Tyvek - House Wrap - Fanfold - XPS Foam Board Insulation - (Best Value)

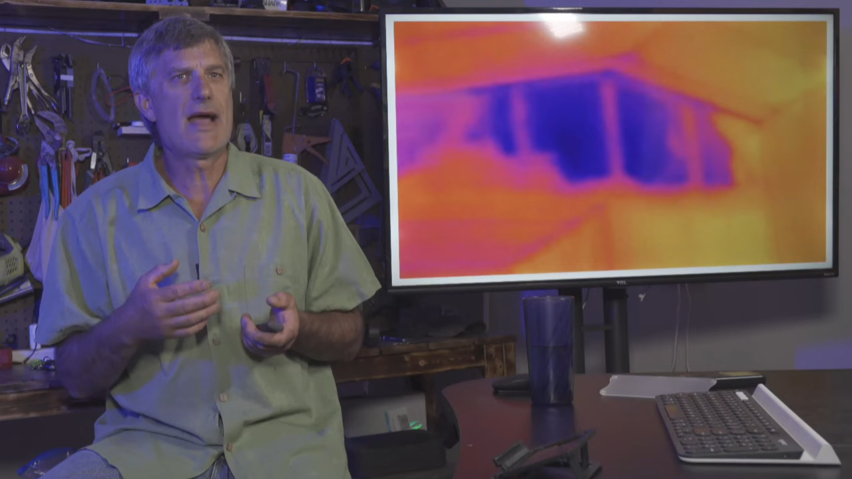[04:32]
And the reason we want to consider siding the exterior of our home is this crap right here. Okay? Because when I come and shoot your house and it's the middle of summer and you don't have issues and I find cavities like this, first thing is I need to identify do we have a moisture issue going on or is it lack of insulation issue?
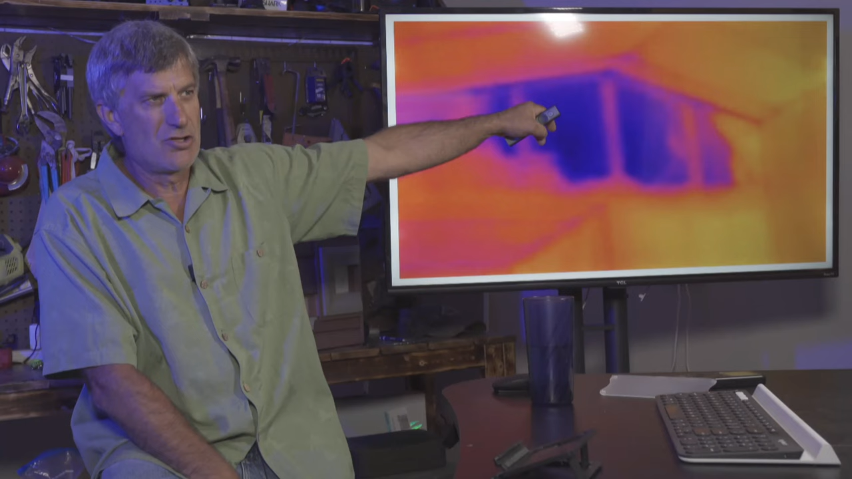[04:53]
By changing how we insulate the exterior wall of our home, we can eliminate for sure these wall studs, wall joists. Here's one here. We've got another one right here. Here's the ridge. We can close all these things up. We've got the top plate. We have the bottom plate. We have the corner of the house showing. And it's not that bad, but we have issues. When we look at this, believe it or not, my home, this was my home.